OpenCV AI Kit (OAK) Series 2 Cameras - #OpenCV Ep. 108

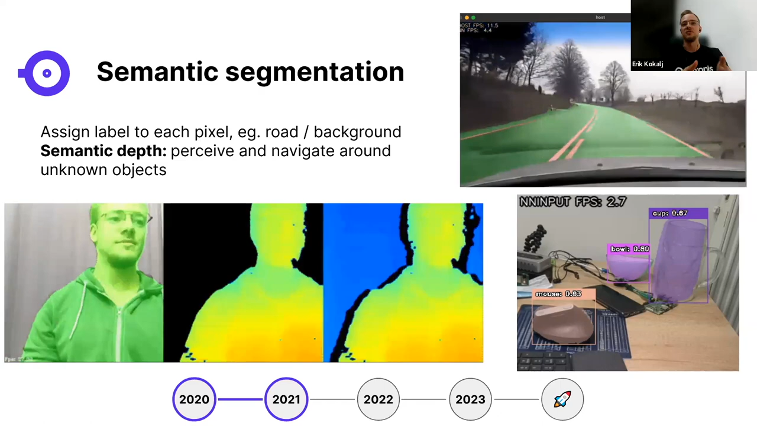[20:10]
So, for example, you can only get the depth and the point cloud of the road instead of the background itself. And then your self-driving car or robot can navigate only around those areas. And we can go now to the 2021,
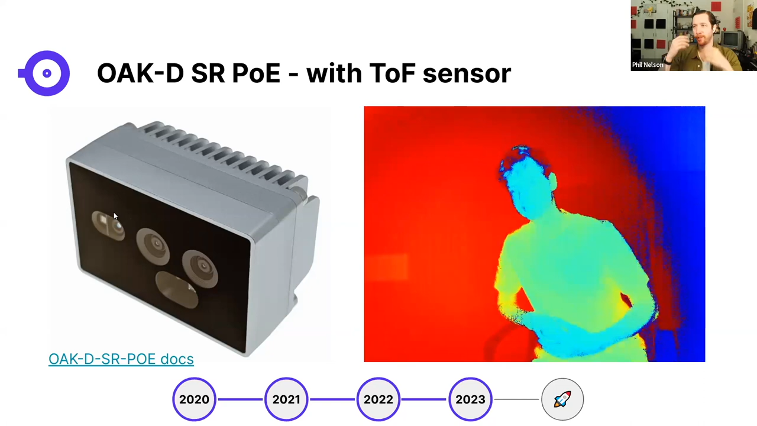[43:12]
Is the demo on the right there, is that with fused depth or is that just with time-of-flight or just stereo? Currently, it's just the time-of-flight. Okay. The depth is really good on this. I was just noticing, you know, you can see like contours of the nose and eyes. Like, that's pretty solid. Yeah. Yeah. Usually time-of-flight. That's because of the short range also. Yeah. Exactly.
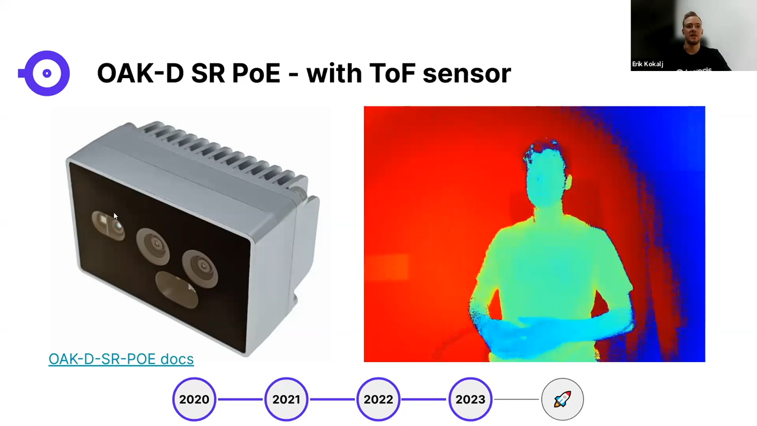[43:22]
And there's another thing that we are currently launching. So, about three weeks ago, we posted on our LinkedIn about a new camera type, the FSC. And this is actually the thermal sensing camera. So, we haven't yet released the specs. So, here they are. It's about QBGA. So, about 250 by 190 resolution, quite wide field of view,